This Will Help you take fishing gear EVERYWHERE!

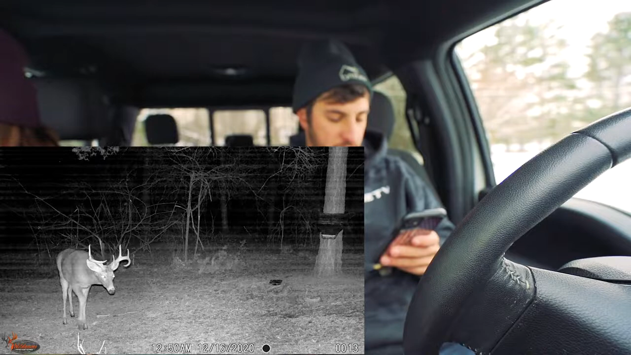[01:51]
worst case scenario buck but like i don't really know i mean i wouldn't mount him or anything like that but i'm really looking for eugene though if i find a picture of him i'll tell you guys exactly why i call him that but wow look at this one this one's new and this deer is weird what the heck look at this one look how thick he's a thick boy when was that oh my gosh i've never seen anything like that